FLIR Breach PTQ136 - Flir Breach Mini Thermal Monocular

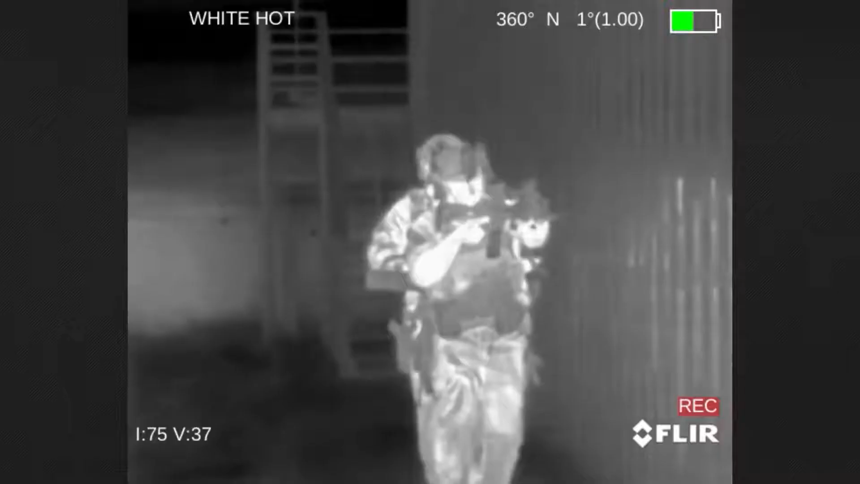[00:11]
Breach gives officers a tactical advantage by detecting heat signatures invisible to the human eye, regardless of lighting conditions.
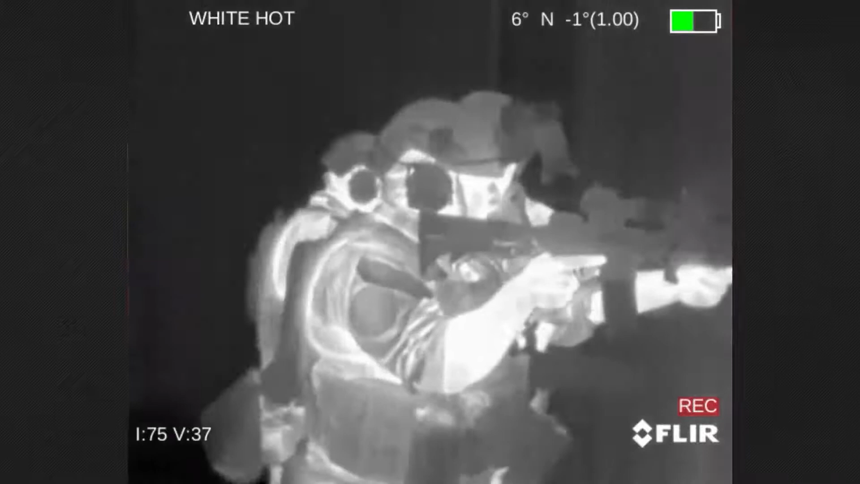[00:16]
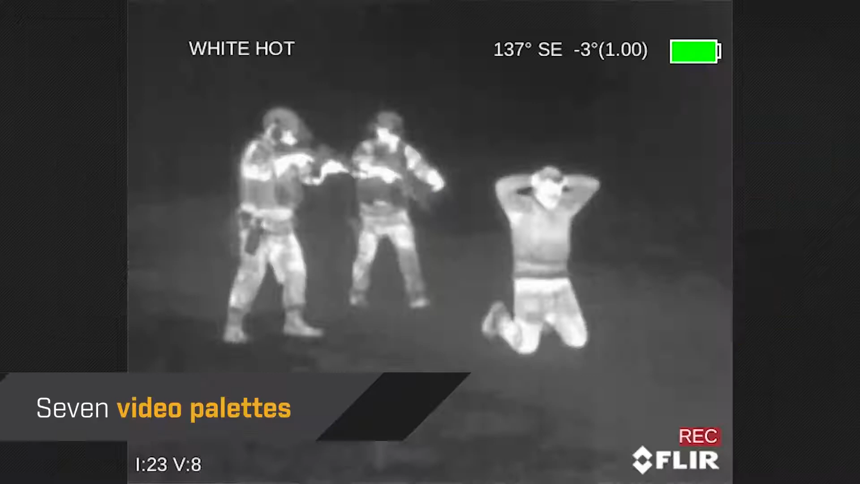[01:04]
You have a choice of 7 different video palettes, and the image looks crisp on a high-definition display.